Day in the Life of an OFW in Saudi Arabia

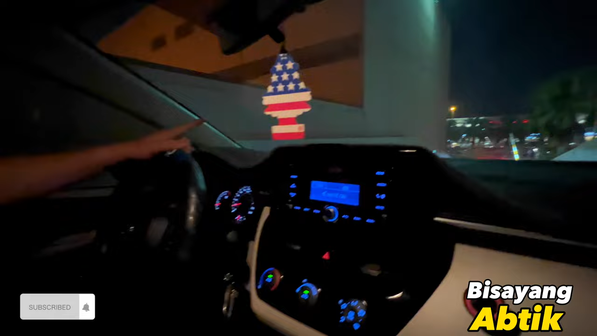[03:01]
Tingnan nyo. Dito tayo sa rooftop na parking. Pababa tayo dito sa Corais Road. Pwede tayo magkanan dyan, tapos tawid.
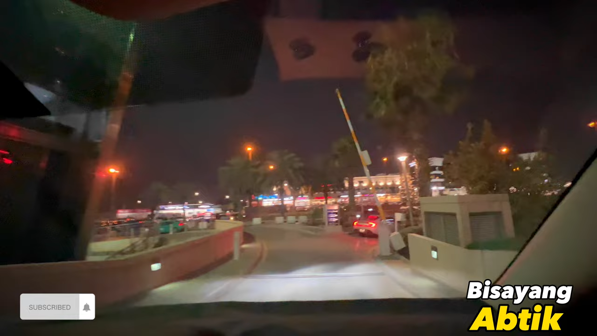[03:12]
Pero doon na lang tayo sa kaliwa. Para meron pa tayong enough space para magtawid doon sa kabila. Doon yung Jarir.
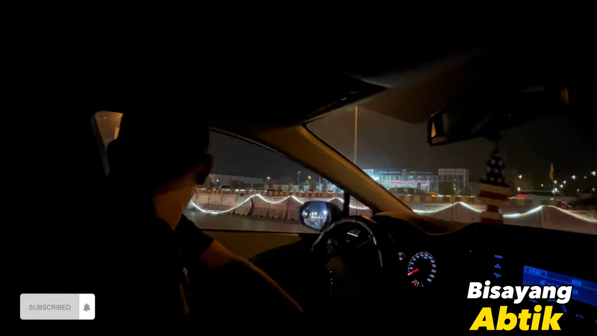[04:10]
Padaanin nyo kami. Alright. Alright, alright. Kaliwa tayo kasi mag-u-turn tayo pabalik ng bahay. Alright. Nakatawid na tayo. Okay. Rock and roll to the world. All right.
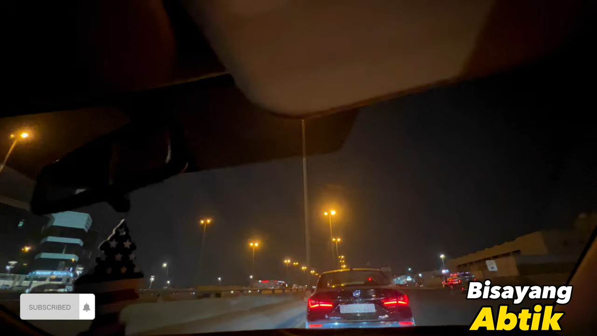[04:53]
Huwag naman eh. Hindi mo tayo mapasaway. Bakit ka nagbusina? di po masyadong traffic ngayon kasi weekdays, medyo gabi na rin. Tapos na yung uwian na time. Siguro mga hapon hanggang mga alas 7, alas 8 yan, traffic pa yan. Pero ngayon na 9:30 na PM, meron pero hindi masyadong mabigat.
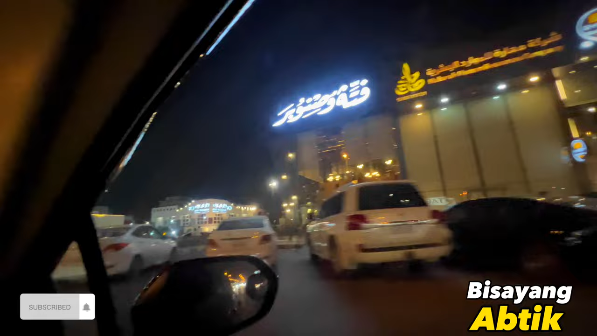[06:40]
Papuntang... Arayan. Itong area na to. Puntang bahay. Arayan. Exit 14.
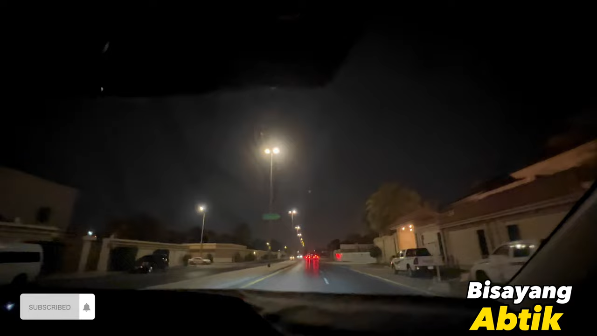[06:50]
Baka may... Dadaan dito ang ibon ngayon. Tingnan natin. Wala. Gabi man. Gabi man. Oy, hindi man makita ang ibon. Tingnan nyo yung mga ano dito, local. Nagtitinda ng kape. Ay, nagilid. Yung nakaitim to. Hmm. Laki ng bahay dyan sa kanan. Ay, oo. Parang ay, i-zoom palas. Natin. I-zoom natin yan. Mansion yan. Malaki, diba? Ang laki. Oh.
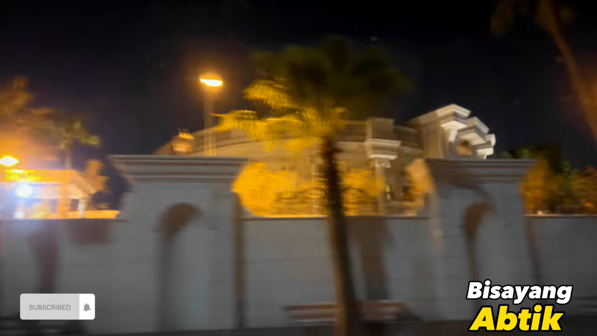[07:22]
Bahay pa ba yan? Pader pa lang, wala na. Alam mo na, mayaman.
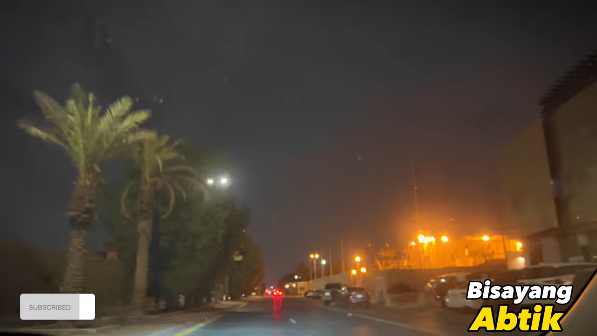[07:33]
Dito sa unahan, sa bandang kaliwa, may ano, parang apartment style. Ang ganda. May bagong construction, oh. Maganda yung lighting. Huh? Hindi yung bagong construction, ano ay. Yan? Electric, ano yan? Akala ko ba? Substation. Ito sa kaliwa, oh. May mga apartments na ba? Ay, oo. Ganda. Gaganda. Al-Majda. Al-Majida residence? Mahal yan.
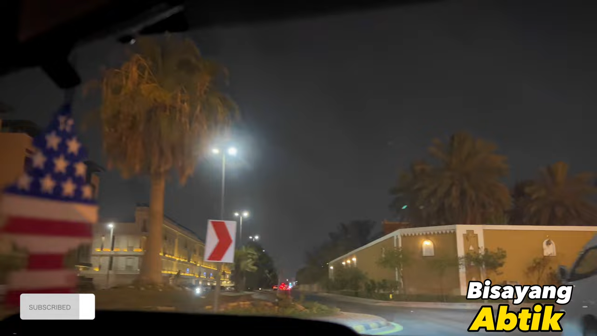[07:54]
Mahal yan for sure. For sure, mahal yan. Ganda. Alma. Al-Majida residence. Ganda ng lighting nila.
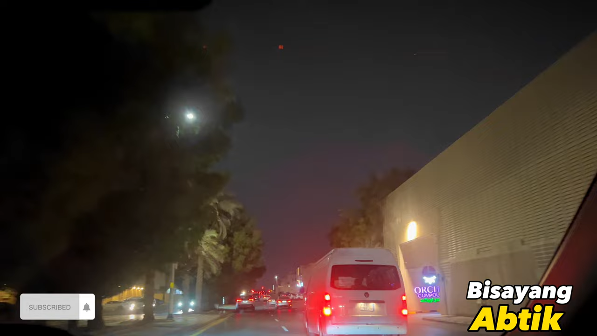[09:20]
Kasi ang dami dito ang pasaway na driver. Yeah. Masusubukan talaga yung haba ng pasensya. Stoplight again. Nandito na tayo sa... Anong lugar ba to dito? Basta exit 14. Rabwa? Di ko alam.
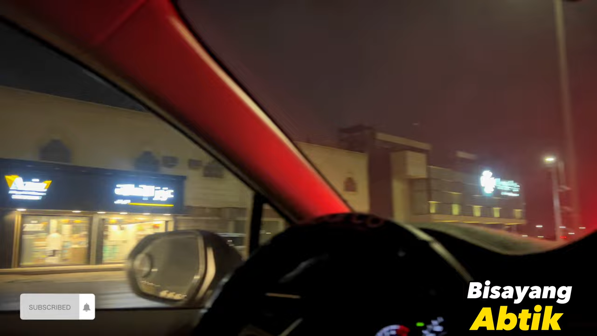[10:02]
Al Rayyan pula yung lugar. Oh, nag-go na. Okay, pag kaliwa natin dyan, nandyan yung Abdulaziz Hospital. Abdulaziz ba yan? Kaliwa. Dyan na. Kaliwa mo, Tadri. Pag kaliwa natin, sasakyan, pero bandang kanan, siya.
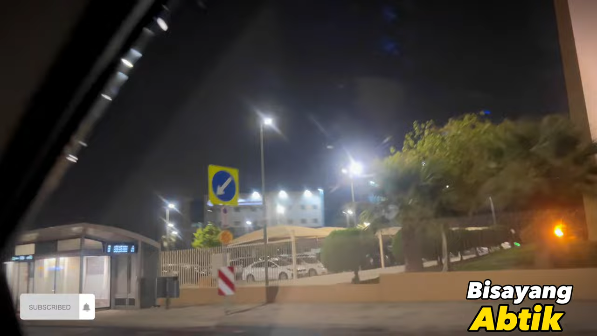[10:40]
Kakaliwa tayo, nandyan makikita mo yung hospital. Ito ang malaki. Nakita mo hindi? Makita.
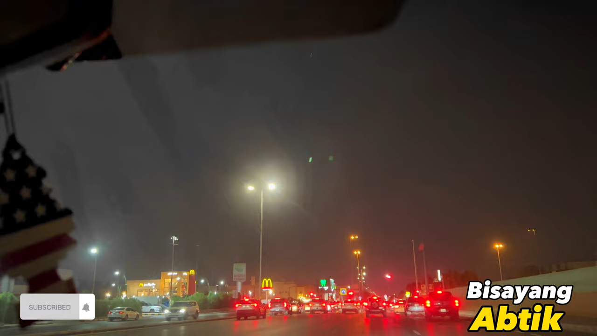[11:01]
Doon sa tapat, McDonald's, dito sa kabila. Government, ano na yan? Wala, sarado man naka. Askeri. Nakapader man, oh.